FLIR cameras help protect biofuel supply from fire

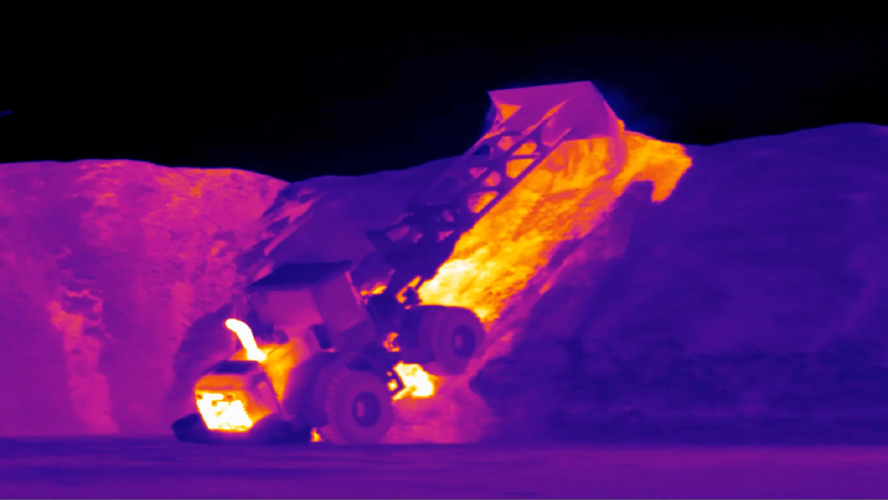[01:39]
With a thermal imaging system we can monitor the whole storage from top to bottom and all piles at the same time.
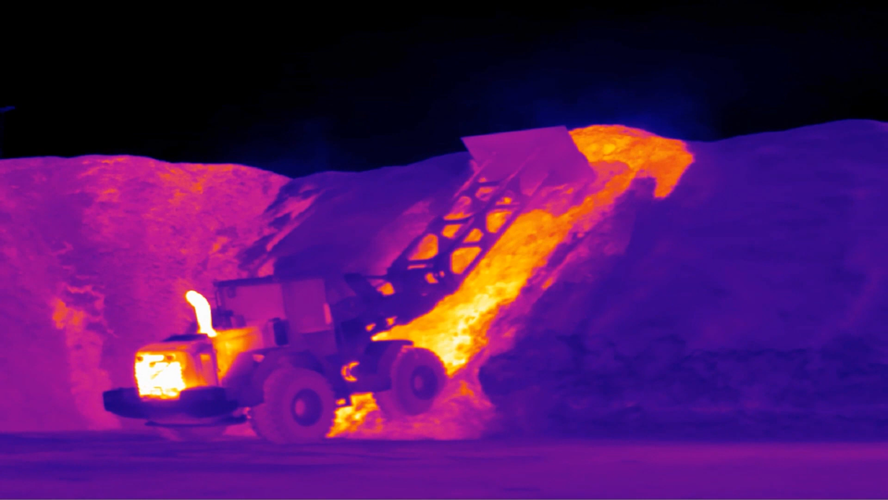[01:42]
You can keep historical data and look at how things develop from day to day, from week to week,
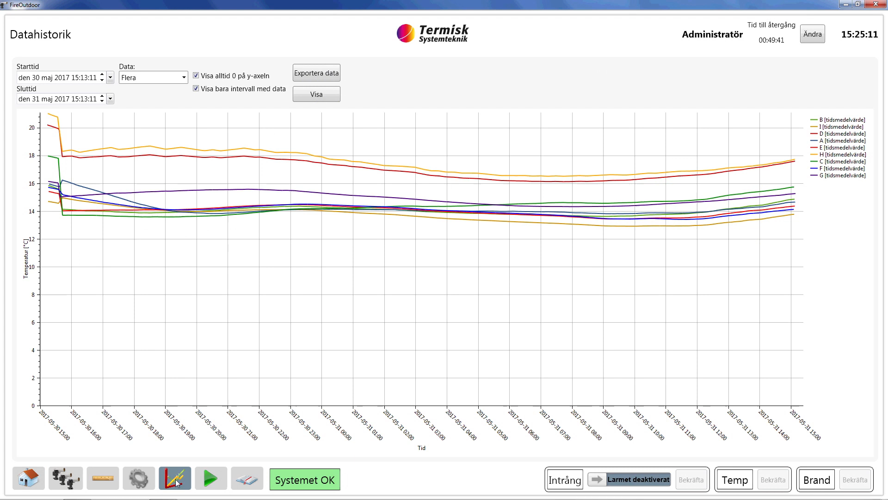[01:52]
because we know that it's not the actual temperature today that sets if it's a risk or not, it's if you compare to what you had today back to a week ago or two weeks ago, that's where you find the risks.
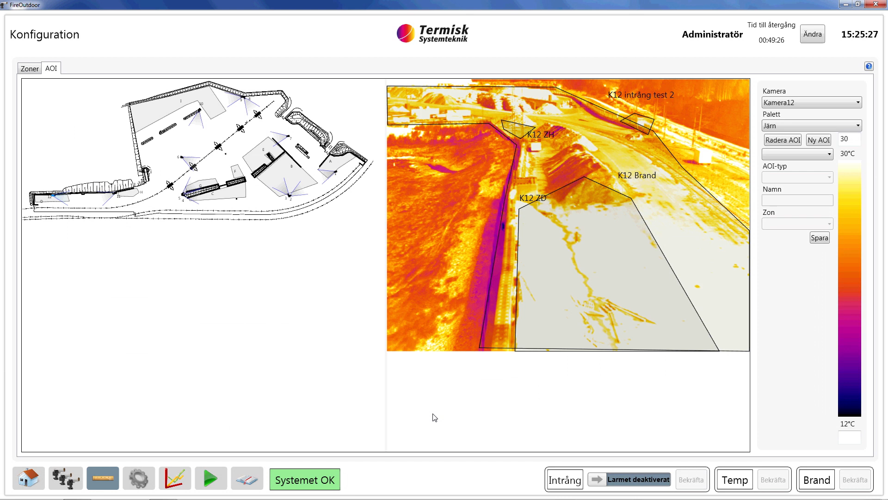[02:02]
On screen: scale top 30°C, scale bottom 12°C
But we also use the thermal system in order to judge if a delivery is fit for storage or not,
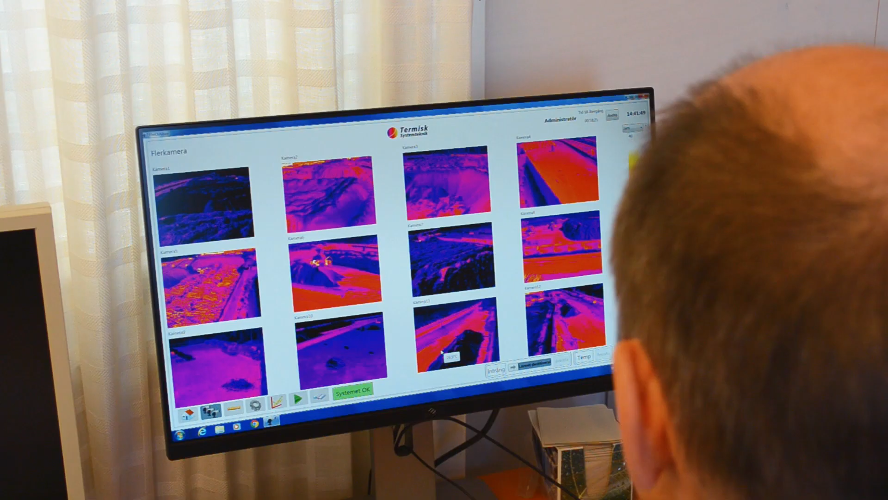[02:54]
A615 cameras which have 640 by 480 pixels.
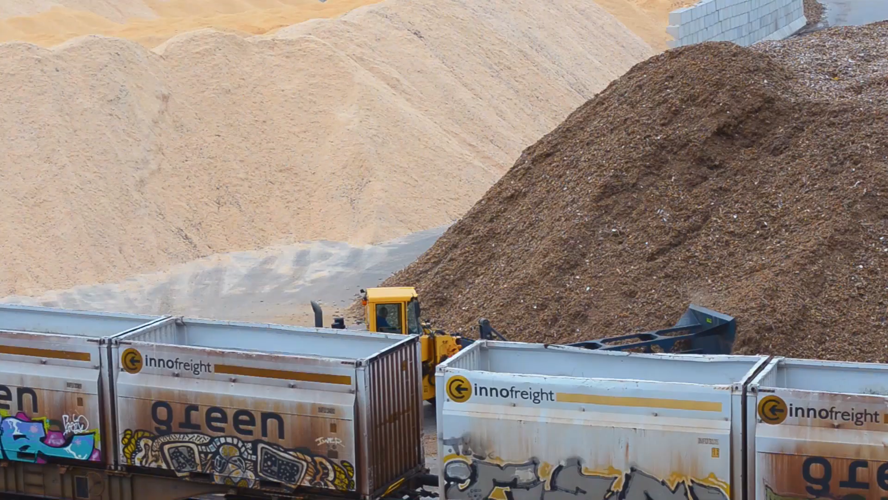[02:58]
They are equipped with lenses with 45 degrees opening angle and that gives a good coverage of the entire area.
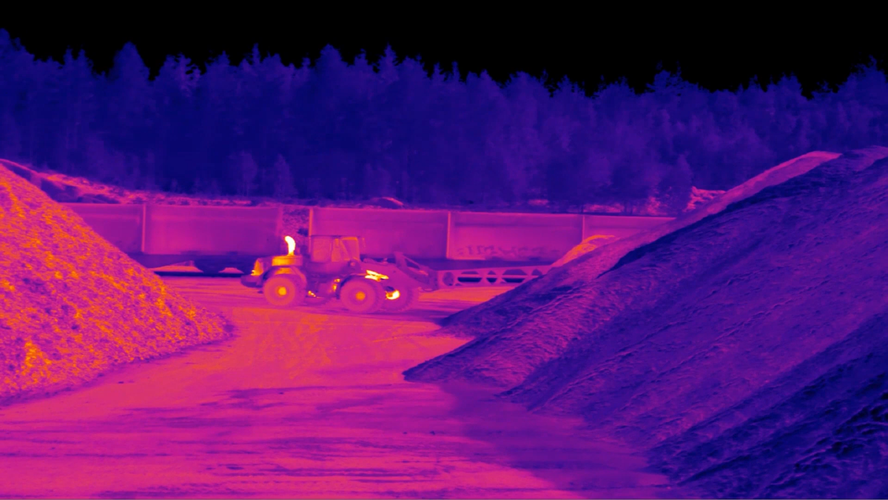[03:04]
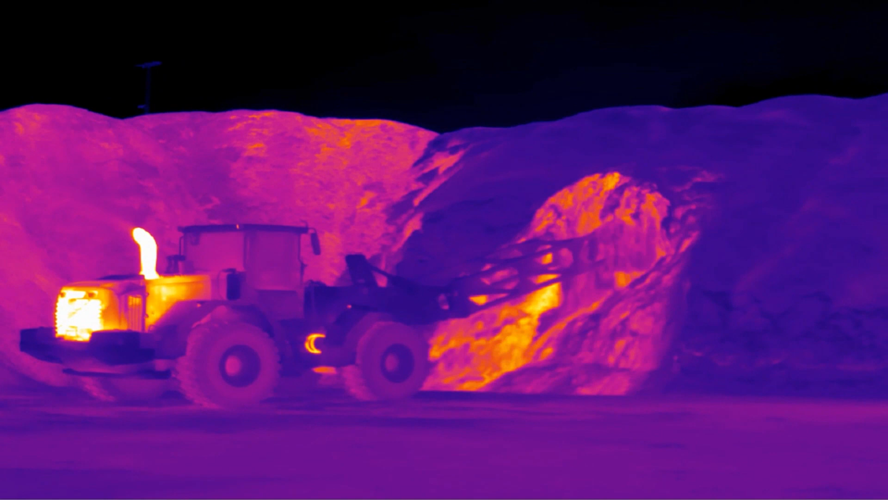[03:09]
And by choosing this camera with a quite high resolution and with good image quality, you get a reasonable or a very good coverage.
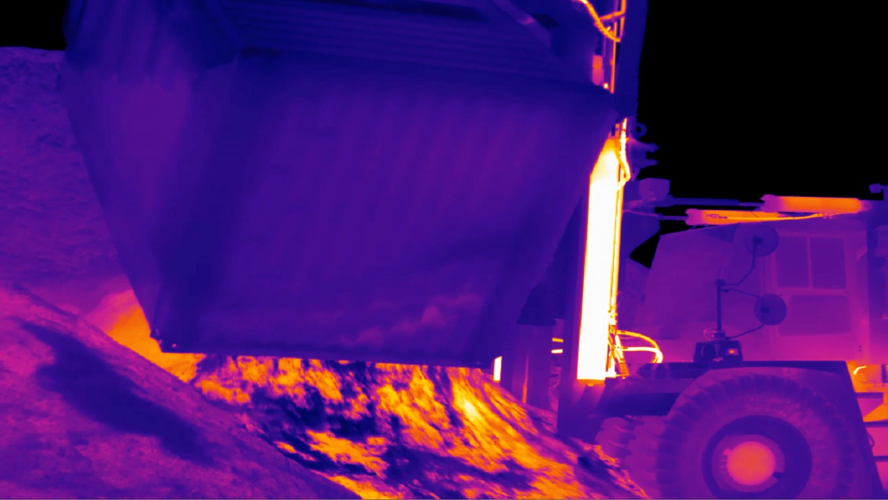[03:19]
And the small, even the small hotspots can be detected.
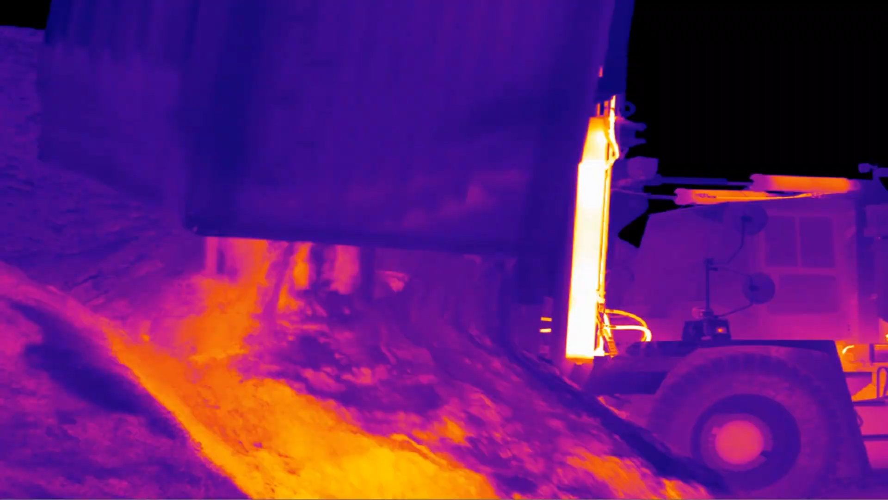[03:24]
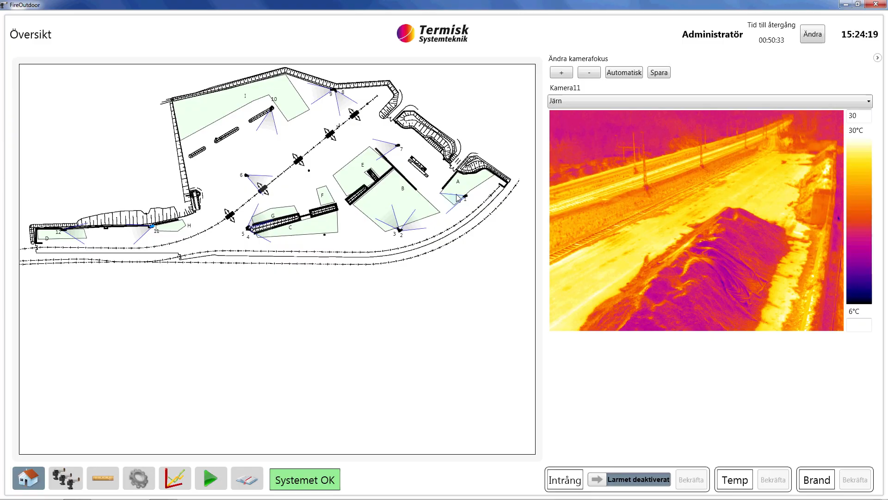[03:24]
On screen: scale top 30°C, scale bottom 6°C
Due to the sophisticated video analytics, the software is also able to suppress false alarms for example from vehicles moving in the area.